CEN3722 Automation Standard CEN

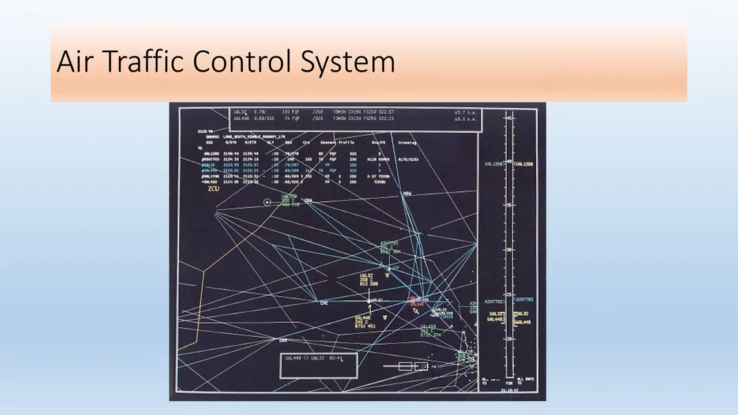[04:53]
A human could go through the computer interface and stick all the different labeling systems on all the different things and color code them. But this is something relatively easy for a machine to do, and allow the user, the controller, to take care of the more complex task or the more